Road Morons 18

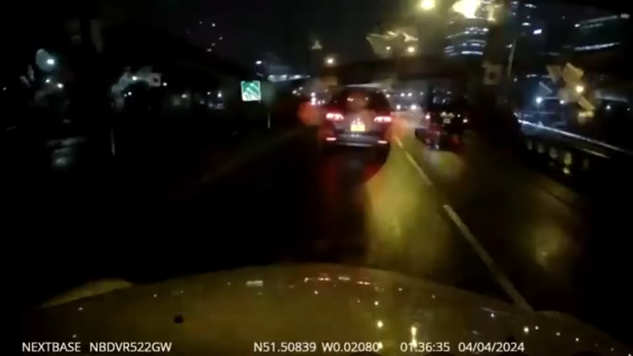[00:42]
like a full galaxy almost as like as much as they like a toyota press clear empty road but that doesn't stop the uber in finding something to crash
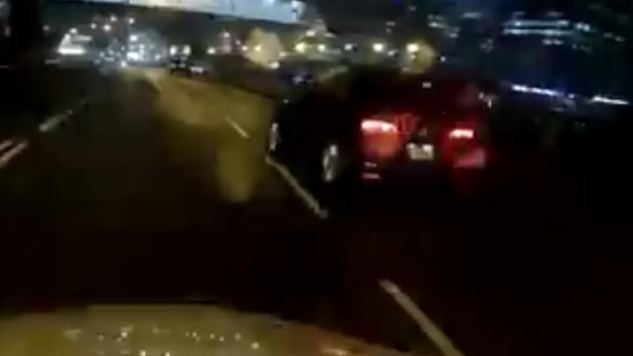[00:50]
into he could be in the goby desert 100 miles away from anything and he still finds something to crash into got this next clip from yarik and he's in poland and you've got this guy here he's too impatient in poland